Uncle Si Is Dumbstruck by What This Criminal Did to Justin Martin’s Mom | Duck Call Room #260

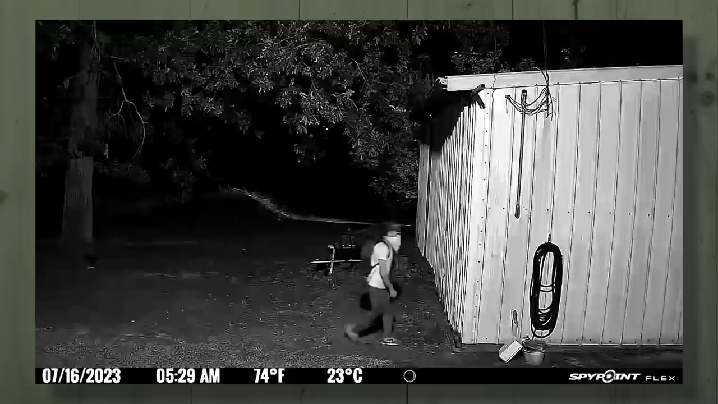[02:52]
So I go back. Let me go touch the door. Oh, wait. There's a blue light on the camera. That's why I did this. He gone. All right. Now, this was on the 16th. Yeah.